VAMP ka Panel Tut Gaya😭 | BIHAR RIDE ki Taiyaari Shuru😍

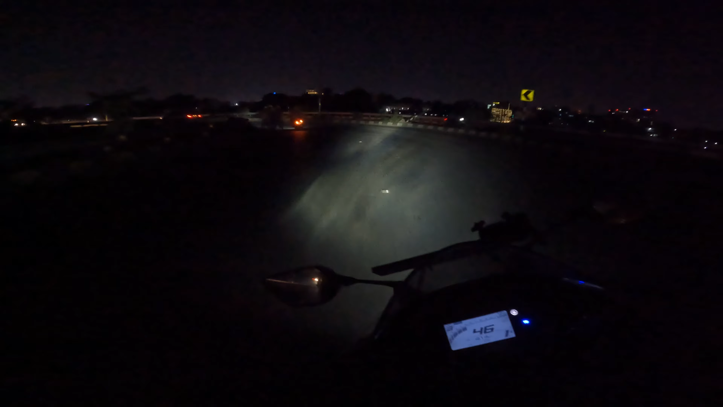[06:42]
भाई R15 की स्टॉक लाइट ना इतनी मजबूत नहीं कि इसको लेकर कहीं जा सके इंसान।